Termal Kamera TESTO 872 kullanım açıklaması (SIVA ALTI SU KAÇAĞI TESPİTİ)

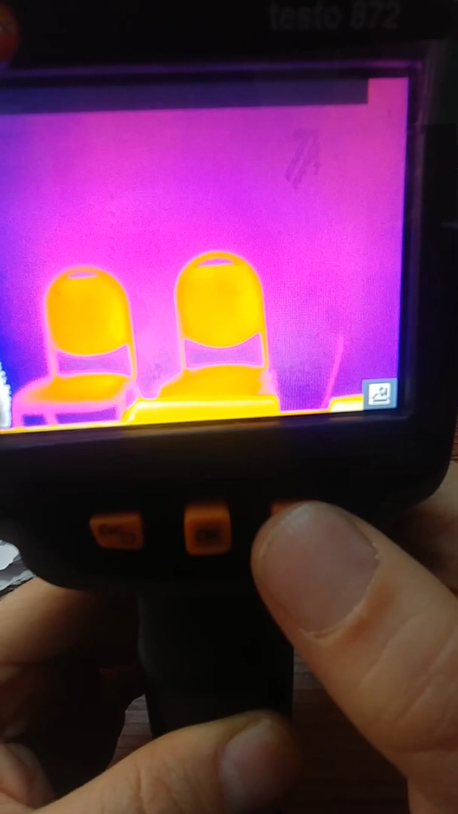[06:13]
Basıyorsunuz. Hemen onun gerçek görüntüsü karşınıza çıkıyor.
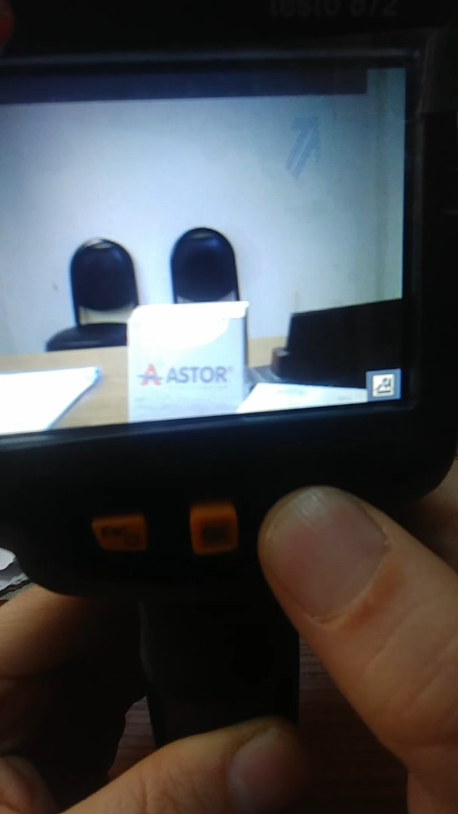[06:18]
Ona böyle hedef alıp tekrar normal görüntüye ısıl görüntüye geçebiliyorsunuz.
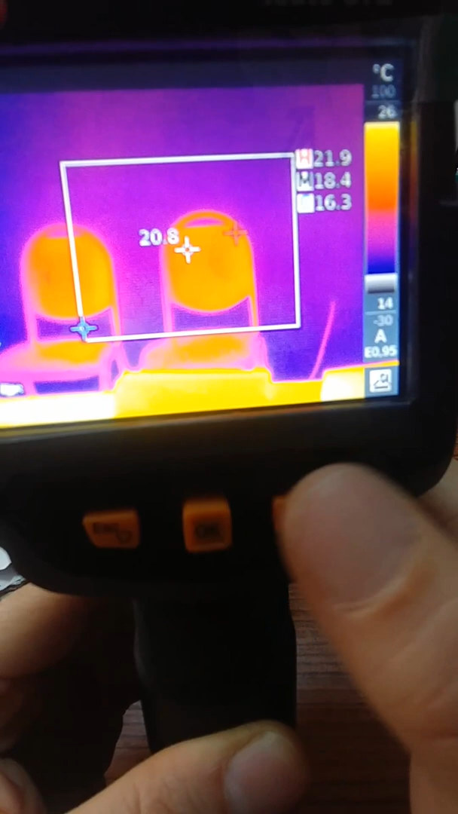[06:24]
On screen: spot 20.8°C, max 21.9°C, min 16.3°C
Böyle bir özelliği var. Normal kamerası da var yani. Ondan sonra başka ne atayabiliyoruz?
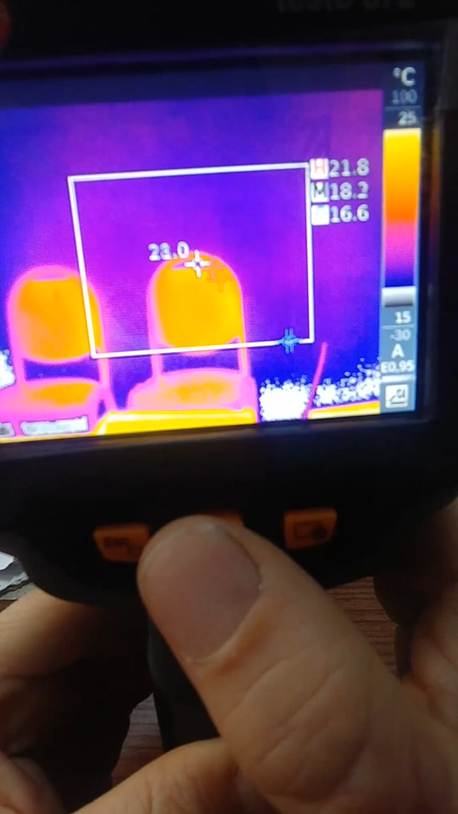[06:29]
Bakalım. Lazer dediğim gibi. Lazer var.
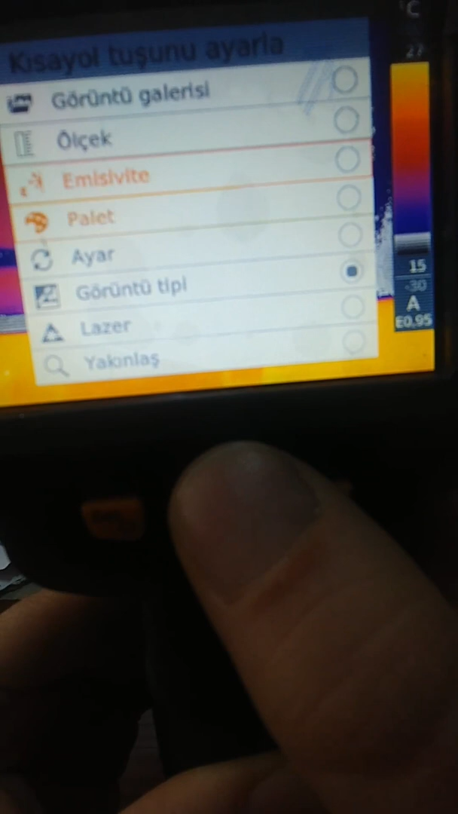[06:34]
Aşağıya gelelim. Lazerin altında bir de zoom var. ben zoom'da kullanırım diye düşünüyorum.
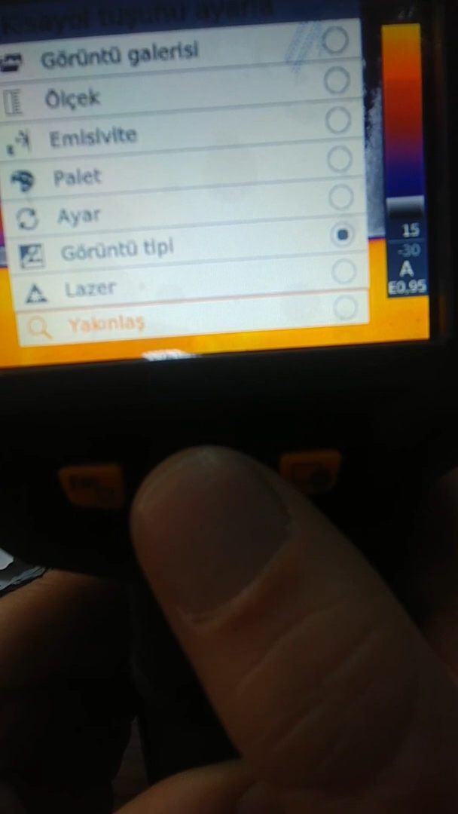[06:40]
Şu an en çok lazım olan o olur. Tahminimce.
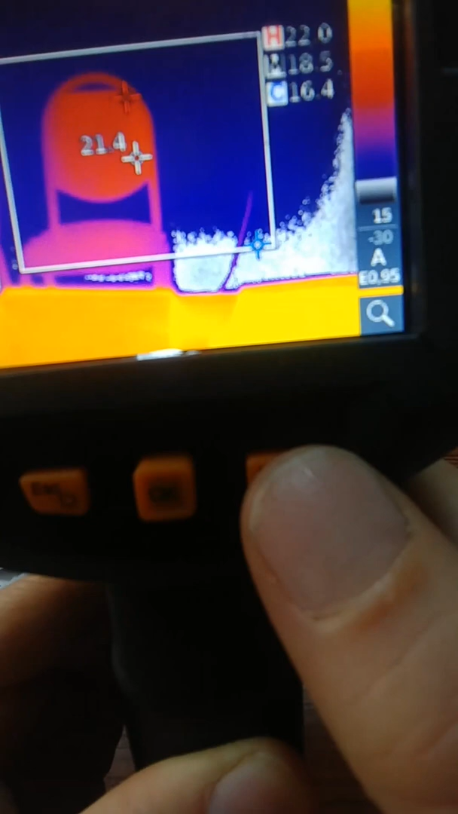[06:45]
Tabi kullanıcıya göre değişir. Bu da işte zoom yapıyor. Şu an bu zoom tuşu oldu.
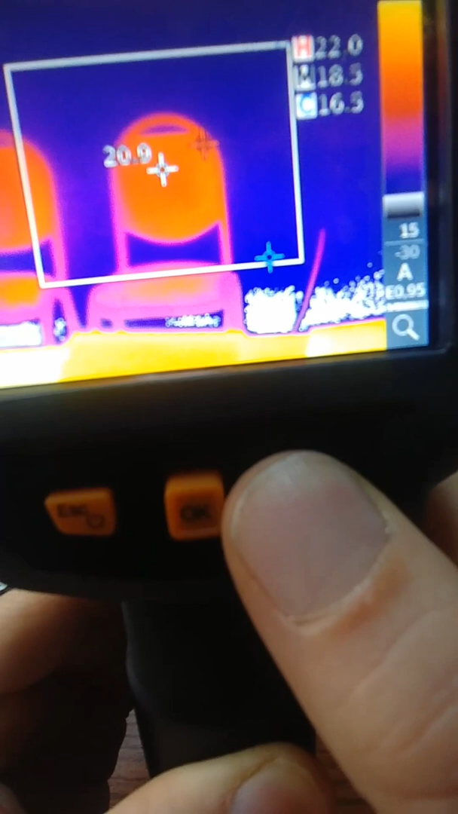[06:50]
Şimdi basıyorum. Yaklaştırıyor. Bir daha basıyorum. Bir daha basıyorum. Üç kademe yaklaştırması var.
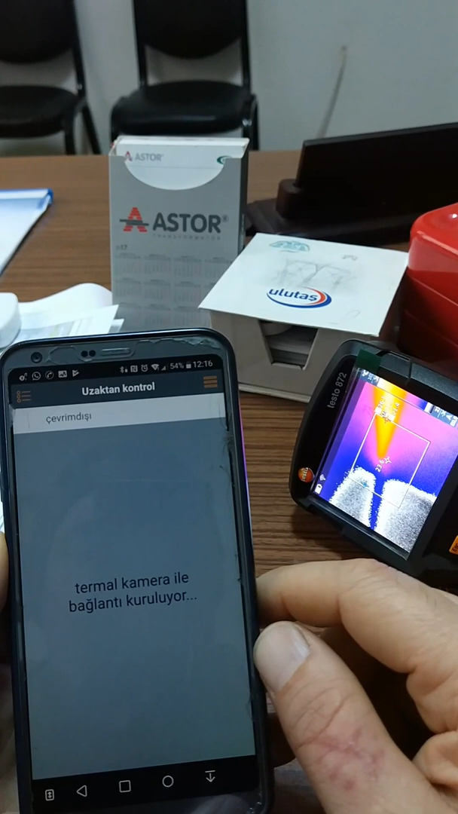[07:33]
Kameraya bağlanacak şimdi. Evet. Görüntü geldi.
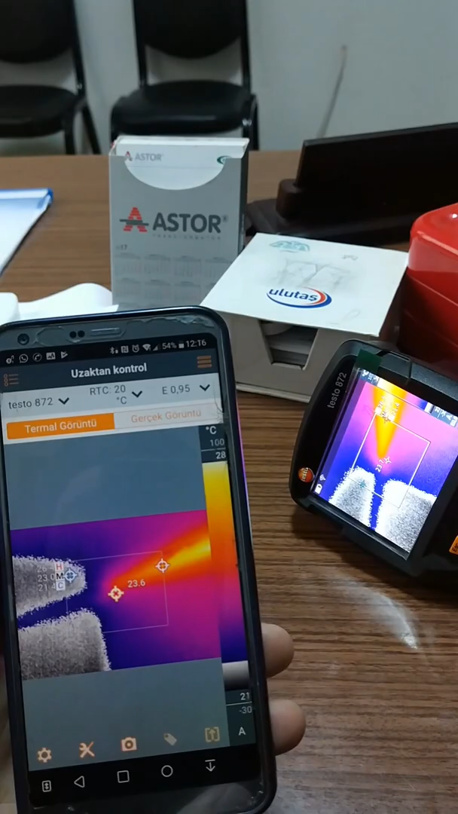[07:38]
On screen: spot 23.6°C
Şu anda bakın. İkisinin ekranı aynı.
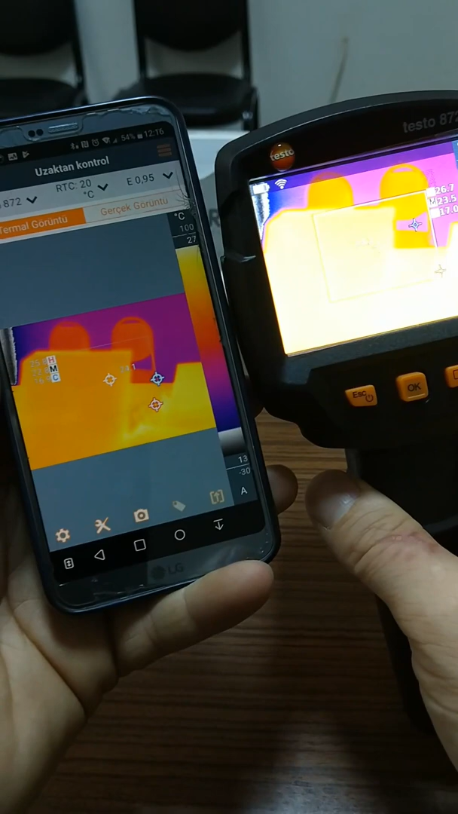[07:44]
Tabi arada görüntü kalite farkı var.
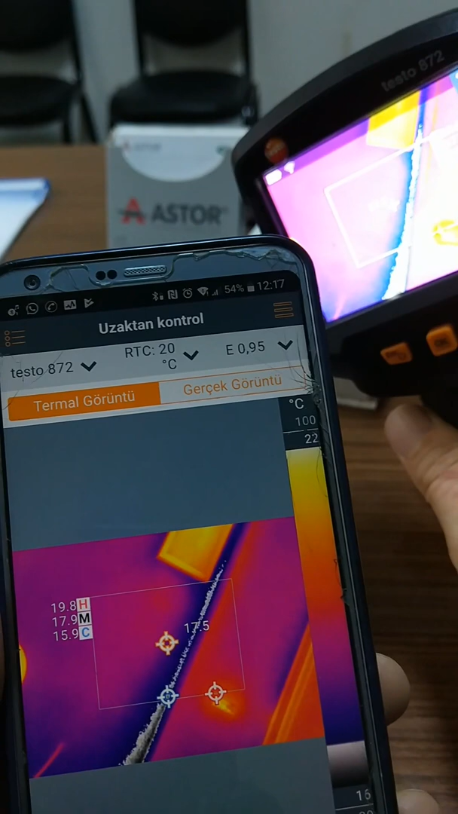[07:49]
Bundan sonrasını bütün ayarları telefon üzerinden yapabiliyoruz.
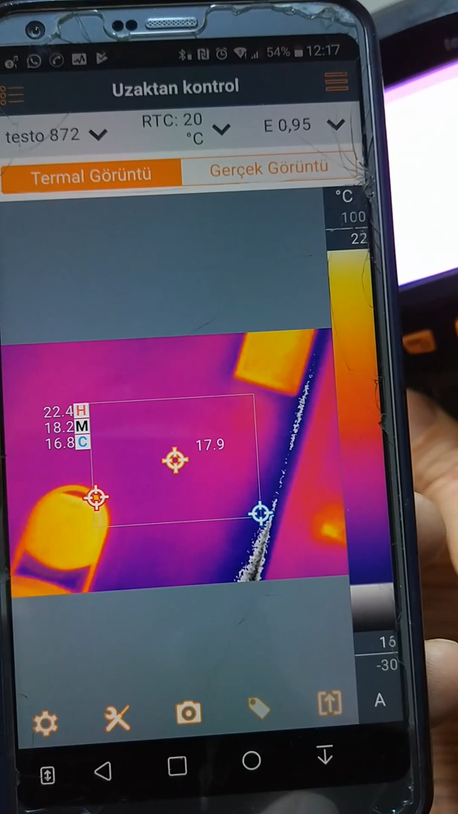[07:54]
Gerisini telefonun ekranından anlatacağım ben size. ve bütün ayarlarını oradan yapacağız.
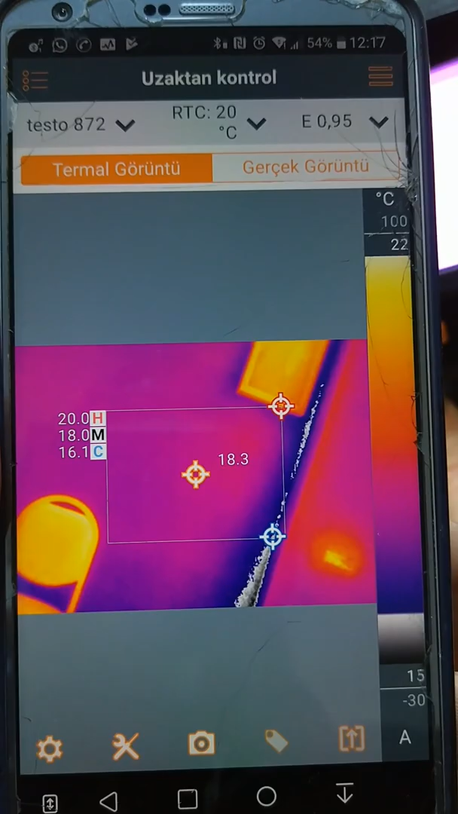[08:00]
Oradan kumanda edeceğiz.
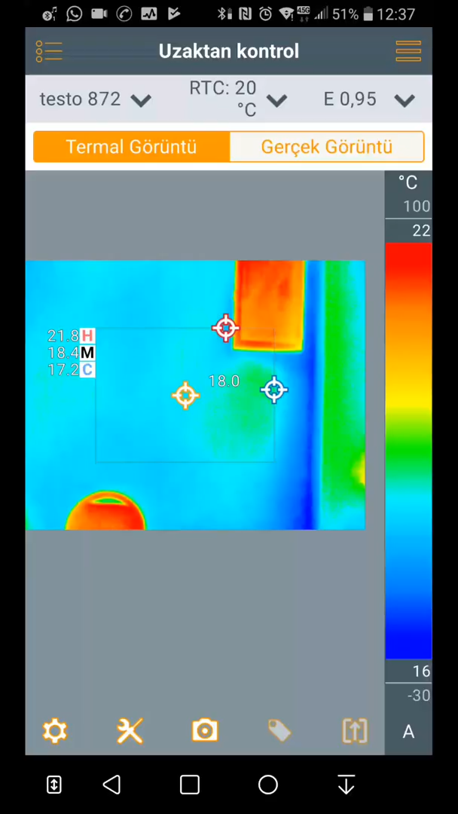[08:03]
On screen: max 21.8°C, min 17.2°C, scale top 22°C, scale bottom 16°C
Şimdi arkadaşlar burada ne ayarlar var onları göstereyim.
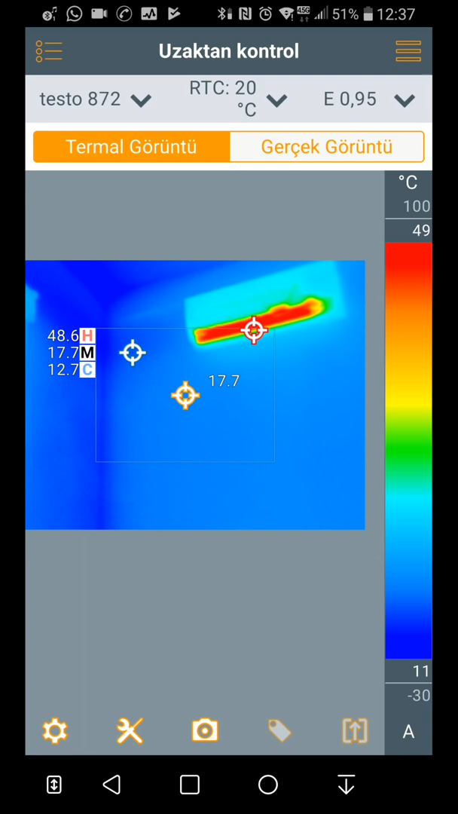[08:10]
On screen: spot 17.7°C, max 48.6°C, min 12.7°C
Buradan ne yapılabiliyor? Ben onları göstereyim ben size. Şöyle dursun bu. burada ayarlara bastığınız zaman işte buradan ölçüm aralığını değiştirebiliyorsunuz. eksi 30'da 100 derece arası normal hava şartlarında bunu kullanıyorsunuz. Mesela ama diğer türlü daha yüksek sıcaklıklarda mesela sıcak demir ölçeceksiniz. o zaman 650 dereceye geçersiniz.